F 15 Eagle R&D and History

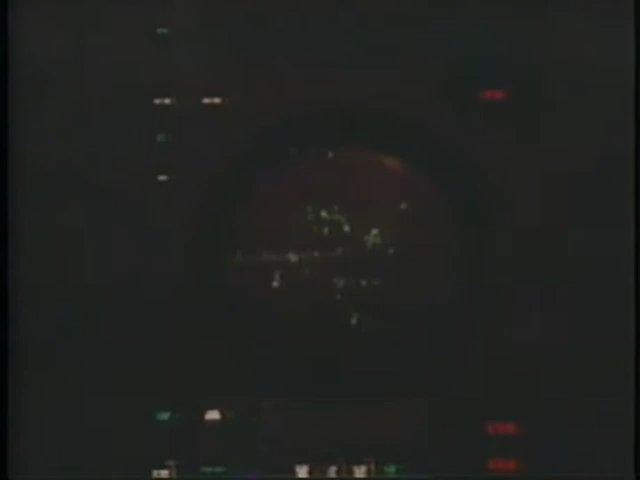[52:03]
As the giant dish rotates, information on any Russian prowlers is collected and fed to patrolling F-15s.